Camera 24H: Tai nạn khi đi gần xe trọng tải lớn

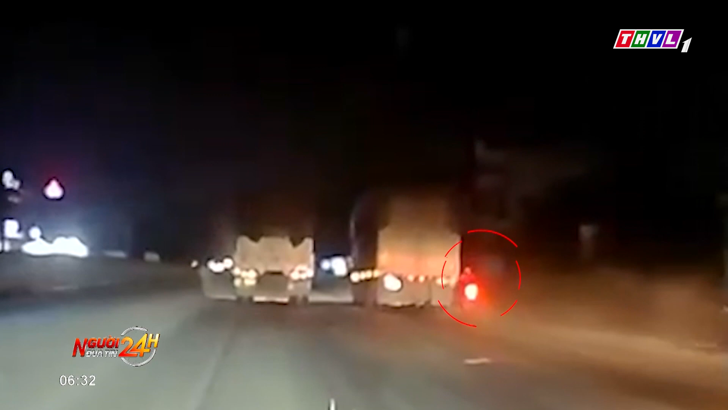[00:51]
Lúc này ở làn đường bên phải có một người điều khiển xe máy cố tăng tốc chạy vượt lên. Thế nhưng người này bị vấp phải chướng ngại vật trên đường nên không may bị ngã vào bánh sau xe tải. Nạn nhân và xe máy bị bánh xe tải cán, văng mạnh vào lề đường. Ghi nhận tại hiện trường, nạn nhân bị thương rất nặng sau vụ va chạm.
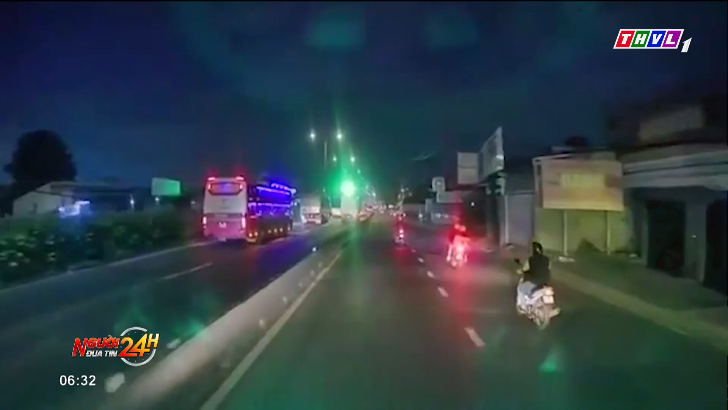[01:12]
Theo camera hành trình ghi lại, khi các xe máy khác đi chậm để nhường đường cho xe tải lớn nhập làn, thì người đàn ông điều khiển xe máy vẫn cố chạy sát giải phân cách ở làn đường dành cho ô tô. Lúc này cho nhập làn nên xe tải dồn hết tay lái, phần đuôi va chạm với tay lái xe máy và kéo ngã chiếc xe. May mắn không có thương vong xảy ra.
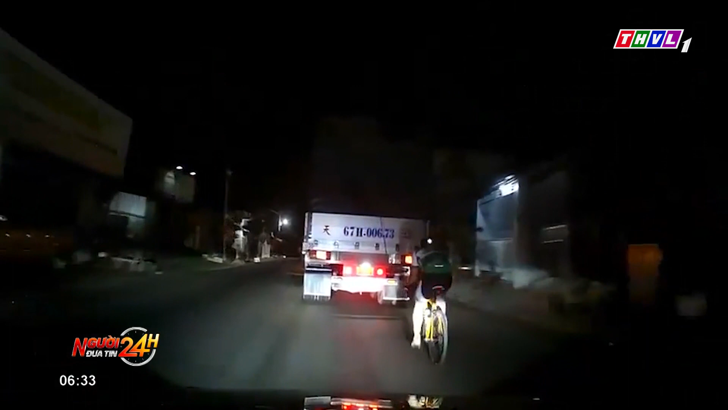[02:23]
Đoạn video này được camera hành trình của một ô tô phía sau xe đạp này ghi lại. Người điều khiển xe đạp chạy phía sau xe tải trong điều kiện trời tối, tầm nhìn hạn chế. Các phương tiện lúc này đều chạy ở làn bên trái sát đường ngược chiều. Mặc dù không xảy ra tai nạn, nhưng đây là một tình huống hết sức nguy hiểm.
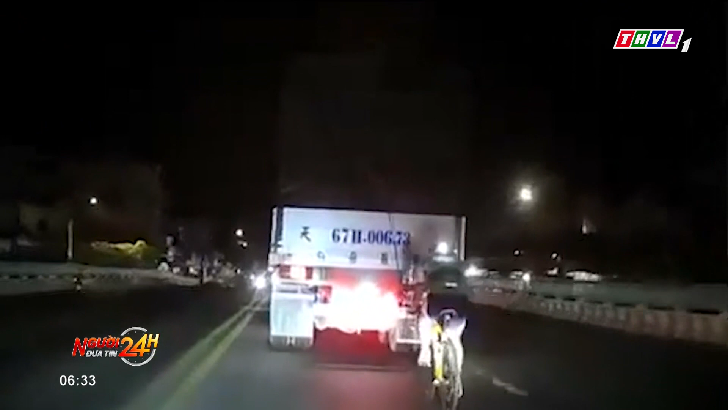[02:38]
Một số người khi tham gia môn xe đạp thể thao thường muốn núp gió để tránh bị cản gió, mất sức khi đạp xe. Tuy nhiên, khi bám sát đuôi xe tải, nếu gặp chướng ngại vật, xe tải phanh gấp hoặc đánh lái gấp để tránh, rủi ro lớn là xe đạp sẽ đâm thẳng vào đuôi xe tải và gây tai nạn.